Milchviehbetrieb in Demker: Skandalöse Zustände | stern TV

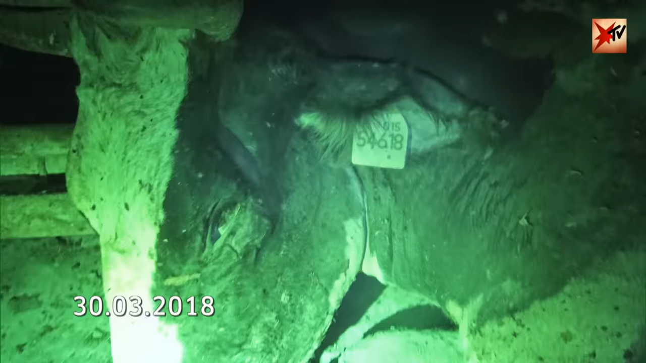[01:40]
Der Kadaver mitten im Stall liegt immer noch an der gleichen Stelle.